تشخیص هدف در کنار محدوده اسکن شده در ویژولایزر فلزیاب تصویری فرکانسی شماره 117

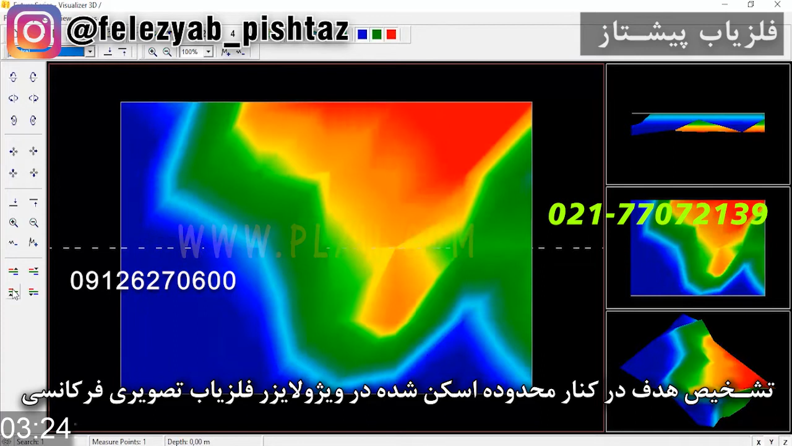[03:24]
اگه F6 رو بزنین این لکه از این جدا میشه این جدا شدنه حالا تا اینجا هم تک
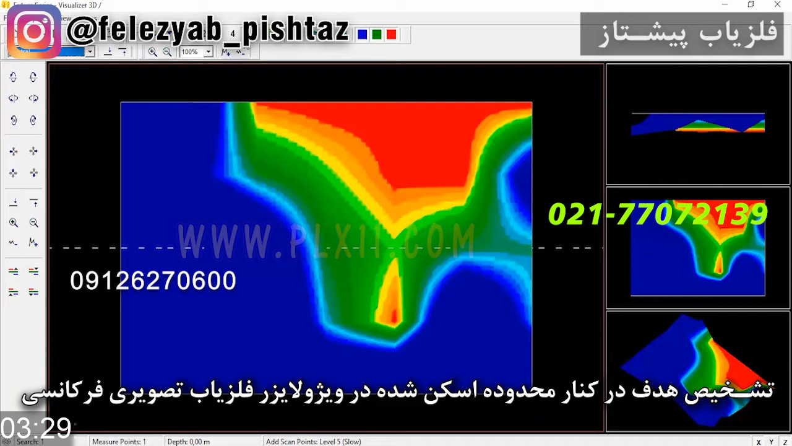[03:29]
بوده دیگه موقع تمرین این رو میتونی بگید هدفه ولی تو سحنه اصلی نه حالا کد دوسف رو بشمیدیم در دوسف
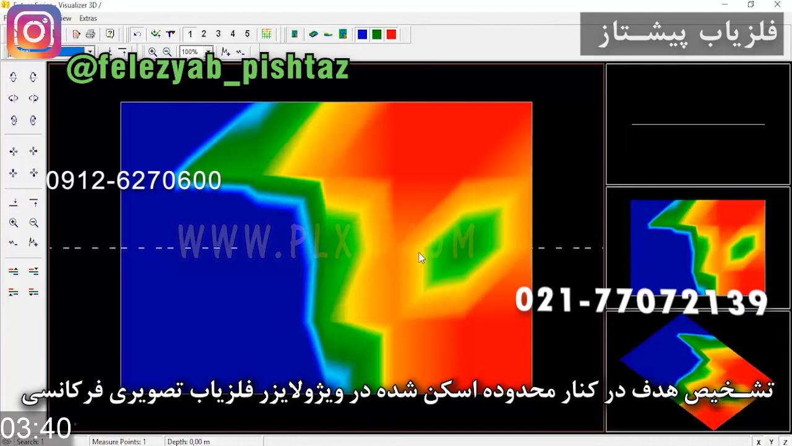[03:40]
اینجا یه لکه منظم نیاد وقتی آین تی پنج رو بدیم این ترکیب رو میگیره ببینید الان یه مسلس کچولو در اینجا هست و اینا همه ترکیب گرفته به این سمتم این سمتم یه جریانی رو دنبال میکنه یعنی این الان دنبال کنندش در اینجا هست میگه یه منبعی به این سمتم هست که ترکیب داره بلی اون چیزی که خیلی مهمه و بزرگتره و بهتره و عالیتره در این قسمت ما
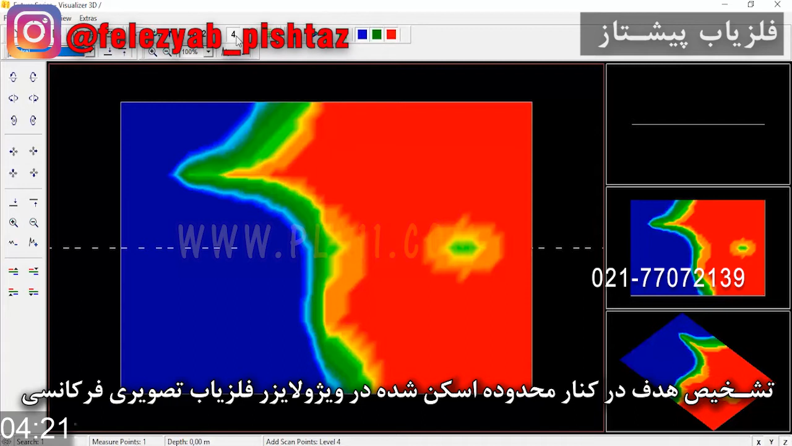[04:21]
میتونیم این رو الان هدف قلم داد کنیم ولی در وسط این قسمت ها نیست در کنار این قسمت قرار گرفته و اگه بخوایم این الان با این تفاصیل بلا پایین F7 و F6 و این تاییدیه یک هدفه ولی آیا این فقط در این کد میاد یا در کدهای دیگه میاد این خودش میگه من یه هدفم ببینید وقتی با F6 و F7 کار میکنید ترکیبات
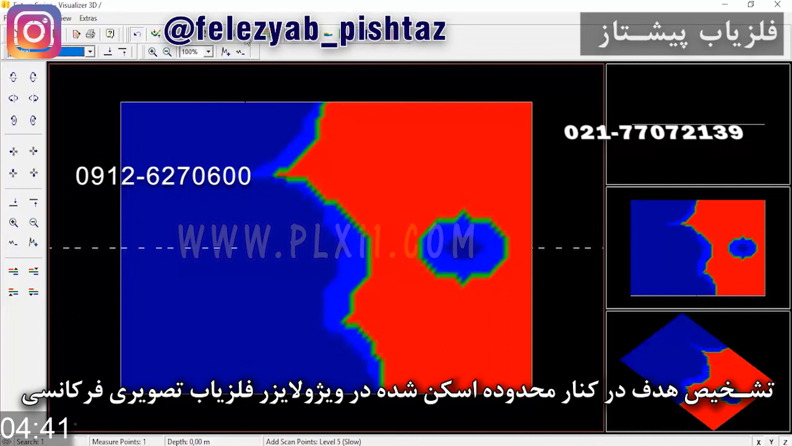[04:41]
اینا تغییر میکنه این یک منبعیه یک هدفیه یک جریانیه که دوتا آبی هم تو پس سمینه اینجا آورده که
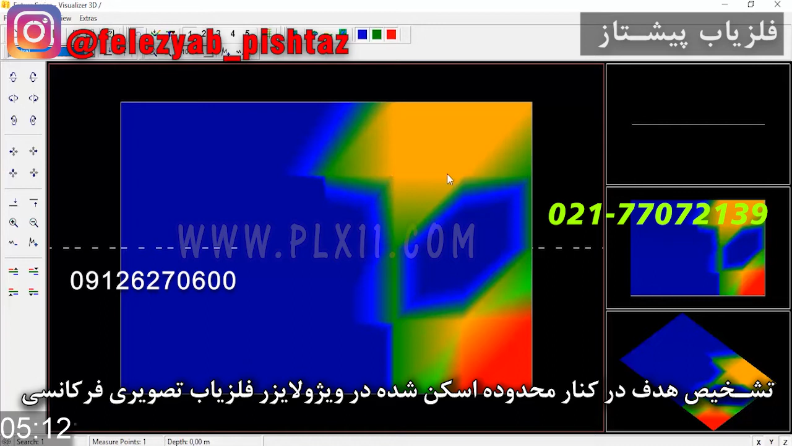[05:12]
سفتی وجود داره و این امکان داره حتی یک هفره چاله یا جایی باشه که یه منبعی حالا به اندازهی در درانش وجود داشته ولی این مسلس حالا این مسلسه و اینا اینا مواد منابعن ببینید یه دونه مسلس ما در اینجا داریم و یه مسلس هم در اینجا داریم اینا ارتباط داره پس اینجا یک منبع جریانی هست که ساخته شده است و غیر متعارف هم هست
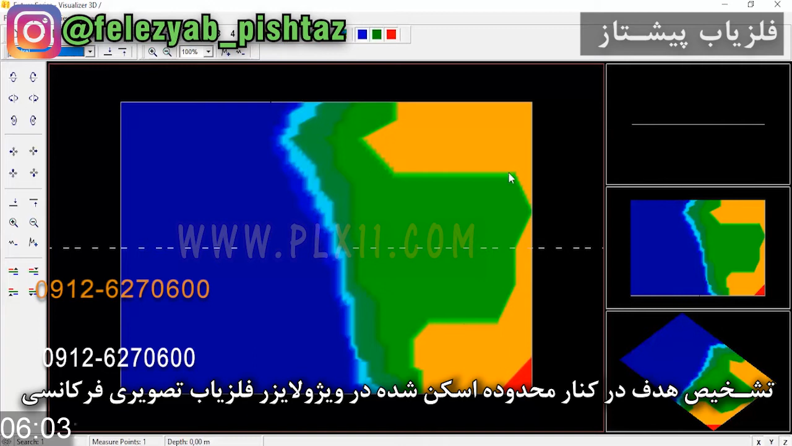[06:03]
یک به این بدیم عملا این از توی دید میره بیرون و دو صفرش هم که میکنیم لایه های به این صورت رو مشخص میکنه کلان این جریان یک هدف یا یک منبع در یک جاییه که امکان وجودش هست ولی این تو صفحه اصلی این چیزی نیست این لکه های خوب هم به این سمت رفته این ها خودشون به این سمت رفتن حالا اگر بخواییم تعین موقعیت کنیم آین تیه یک رو بهش میدیم یک پایین بالا صفر ببینید این مخروطیه اینجا اومد وقتی مخروطی میاد یعنی
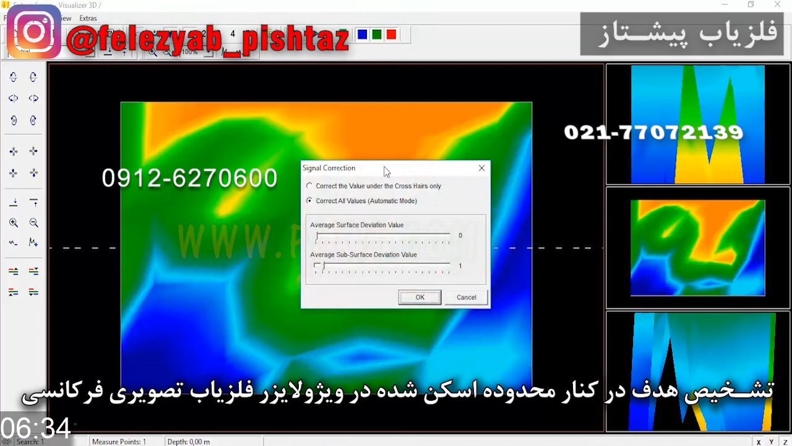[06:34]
من چیزی تون توقع دارم و اینم اینجا اومد ببینید این در اینجا اومد اینا نشانه هدفه ولی ایچ کدومشون با هم جوف نیستن این